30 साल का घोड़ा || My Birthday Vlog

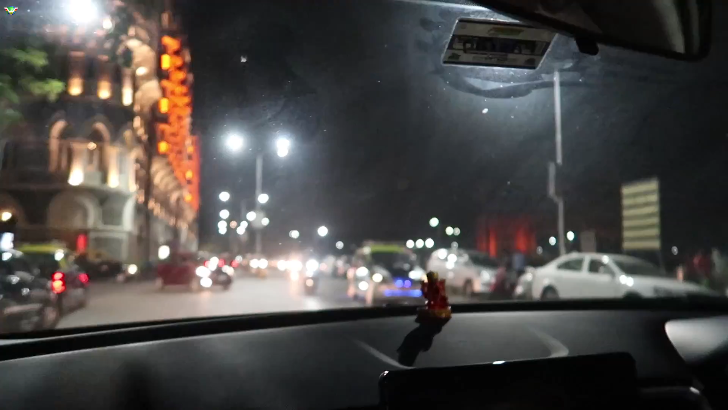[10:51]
डिफिकल्ट है, पर वो दिखना भी चाहिए ना उतना दूर का। ये रहा ताज,